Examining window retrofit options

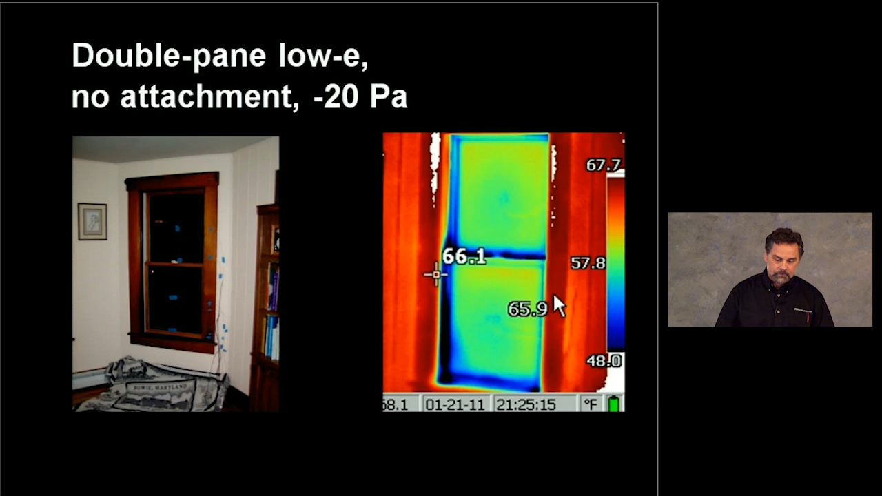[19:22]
On screen: spot 66.1°F, scale top 67.7°F, scale bottom 48.0°F
That's the sash replacement with no attachment, but we've got the fan on in the dining room. And you can see it's exaggerating heat loss around the perimeter of the window. And this slide simply shows the picture of the test window where we have replaced the double pane sashes with the original single pane. And we've added to the interior an airtight low E storm. And then the image on the right is a corresponding infrared image. And you can see that it, well, actually you'll see and compare it to other infrared images,
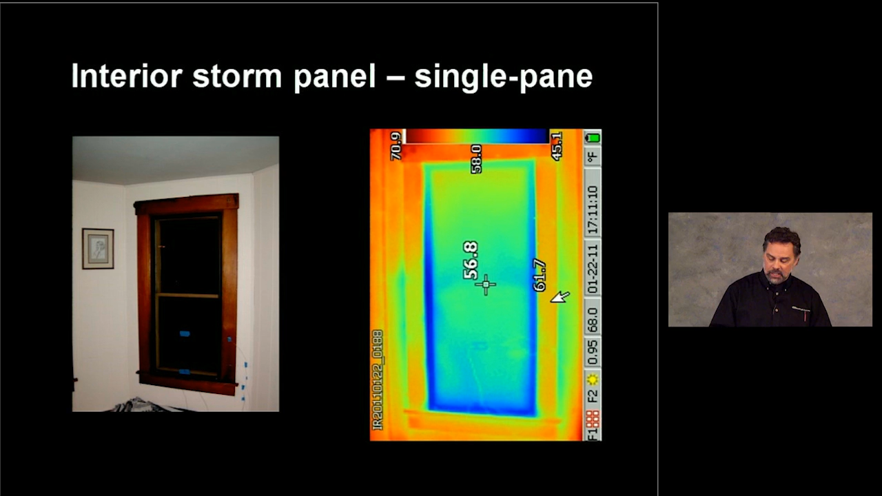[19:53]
On screen: spot 56.8°F, scale top 70.9°F, scale bottom 45.1°F
it's going to have a significant impact on the performance of the window. Here you can see set up the insulated cellular shade. And the insulated cellular shade, of course, has air pockets that trap the air and therefore resist heat flow. But this particular insulated cellular shade has side tracks. So it's also a bit more airtight because there's fewer ways for the air to circulate behind the window and create convective heat loss.
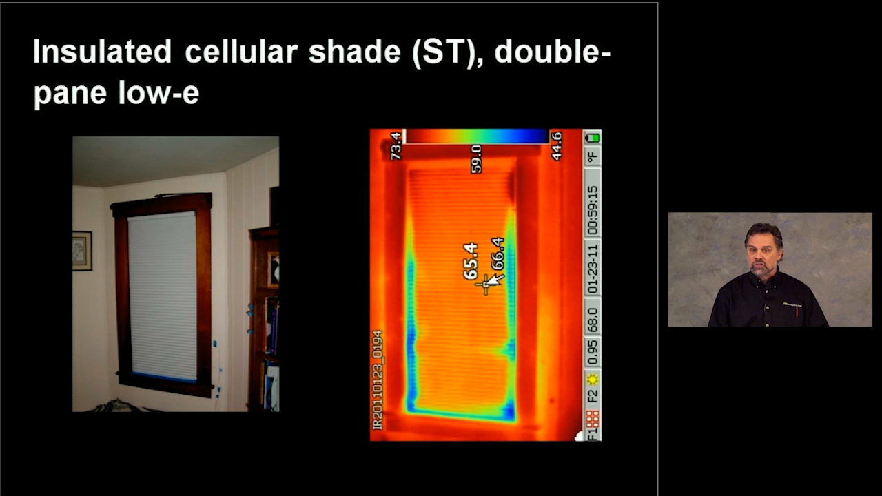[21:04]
On screen: scale top 73.4°F
And the previous slide is 73 to 44. So this represents one of the initial challenges because the camera looks for the range based upon the temperature extremes in the photo. And so under slightly different conditions, since we can't test these attachments at the same time, we're going to get different conditions. And we're not going to be able to compare these images if we're having different settings or different temperature rains expressed in the photographs.
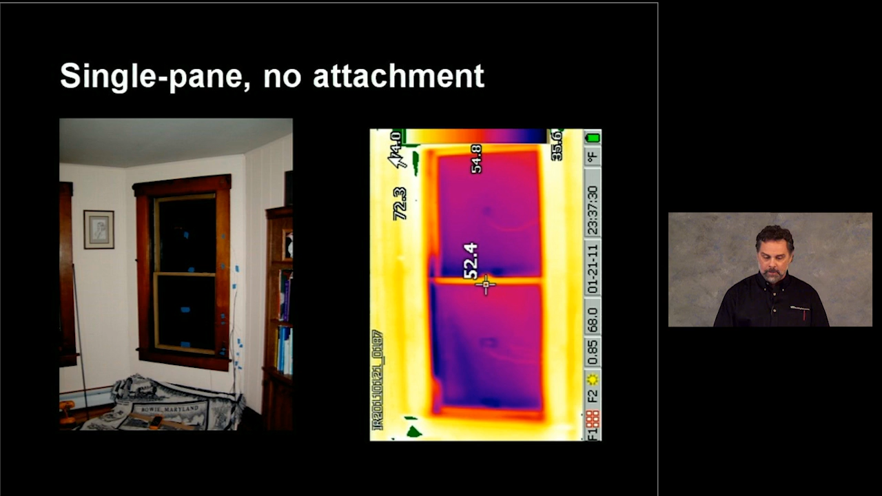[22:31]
On screen: spot 52.4°F
we're also looking to change the thermal comfort in the room. We wanna be able to sit near these windows and not have them be cold in terms of a radiant effect on the people sitting next to it. So this is the first slide where what we've done is taken the data, which is just pixels of 300 dots that represent individual temperatures. And we've manipulated the data to pull all the images into the same temperature range. And now we can start to compare the thermal performance of these windows. So on the left, we have an interior low E storm over the vintage or the original single pane wood frame double hung.
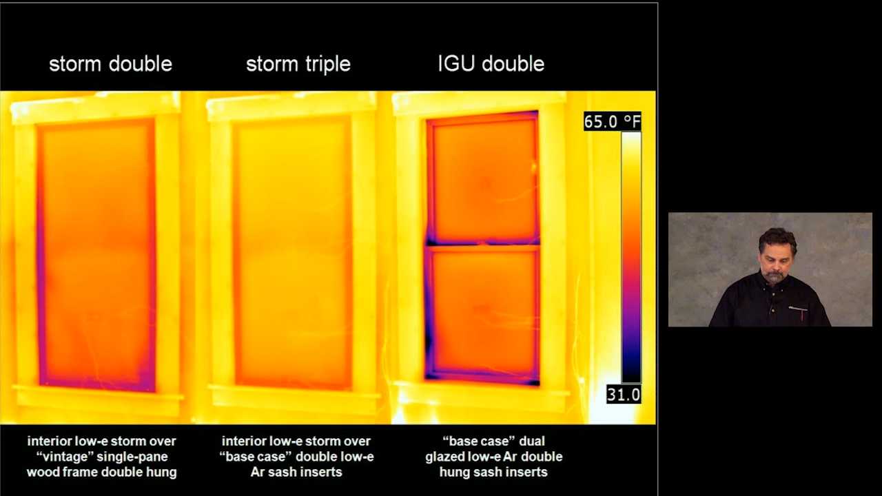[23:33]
On screen: scale top 65.0°F
We wanna have the camera set on the correct settings for all three, but then we wanna manipulate the data to make the temperature ranges the same so that these pictures make sense. In this slide, what you can see on the left, we have an exterior clear storm, but we've also, the DP underneath that slide means we're depressurizing it. And when we depressurize, we're forcing more air leakage and exaggerating the thermal performance. In the center is a low E storm over the double low E sash replacement.
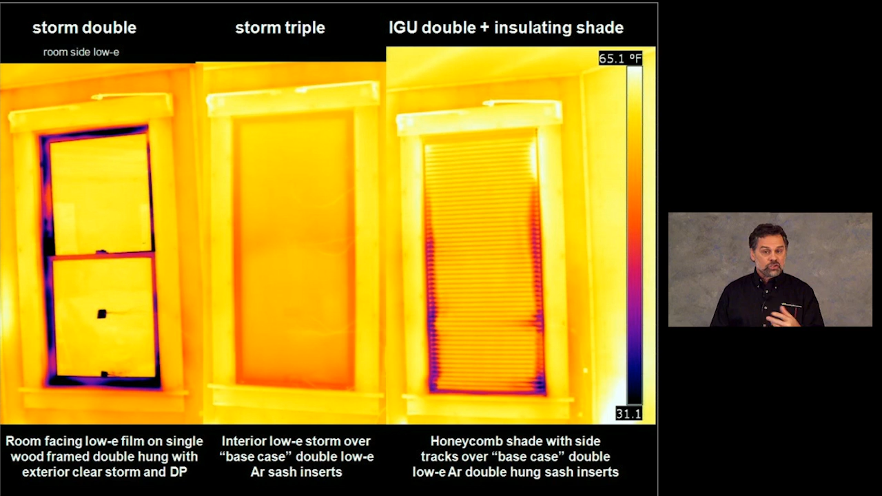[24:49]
On screen: scale top 65.1°F
Lastly, I can get out this window on the right a bit more easily. The interior storm, which is screwed into the window trim, that's going to be harder to get out of. So while we want to compare thermal performance, we're never going to be looking at those solely. Here again, we forced all of these pictures into the same temperature range for comparison purposes. And as I said, we had a fan in the dining room where we wanted to see what happens when we depressurize the house, representing a wind that's hitting the building.
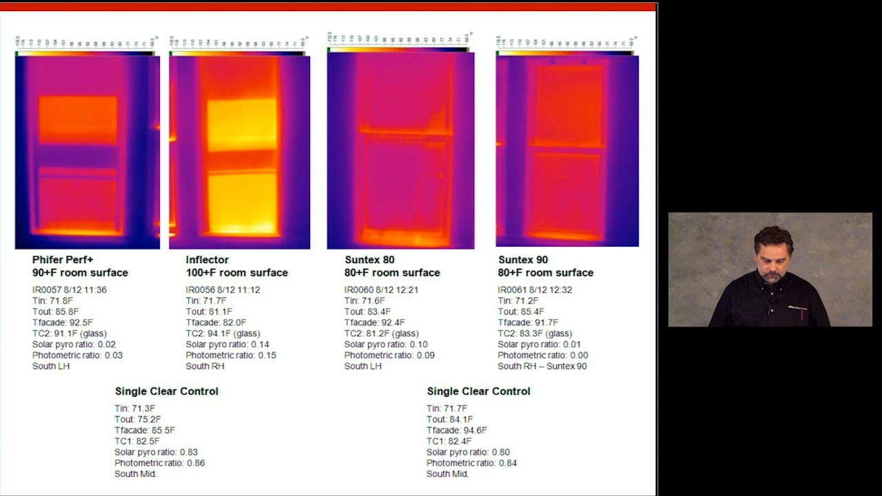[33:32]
they're just not going to be as compelling without the accompanying data of the ratio of light passing through and energy passing through. In this slide, what we're looking at is three images. The image on the left is for a low E, low solar heat gain exterior storm. In the middle, we have always the base case. That's single pane glass, no low E coatings, no coatings at all. And on the right, we have a low E exterior storm, high solar heat gain.
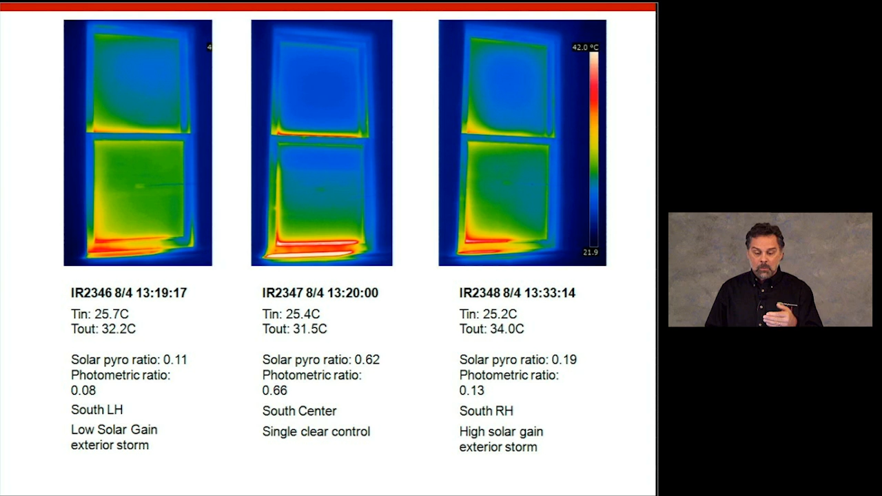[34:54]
On screen: scale top 42.0°C
That's telling us that there's an awful lot of that solar heat gain and direct solar radiation that's passing through the clear glass. And there is a significant difference at the bottom of the bottom sash and the stool between the right-hand high solar heat gain exterior storm and the low solar heat gain exterior storm on the left.
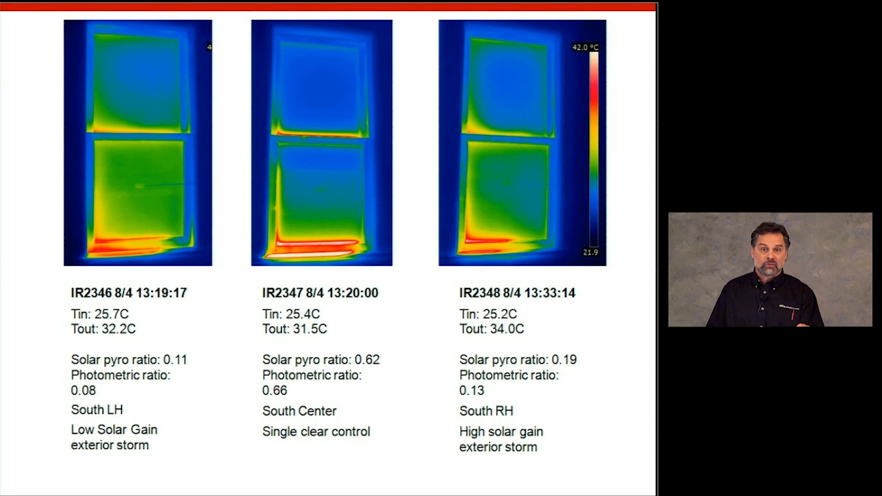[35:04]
On screen: scale top 42.0°C
In fact, it's actually shown a little bit more clearly here. This is the same set of attachments, but with a thermal image of all three in the bank of the window. And you can very clearly see white on the stool, the window trim on the interior, in the middle, very deep red on the sill on the right for the high solar heat gain low east storm, and then much lower yellow temperatures on the window trim at the sill on the left.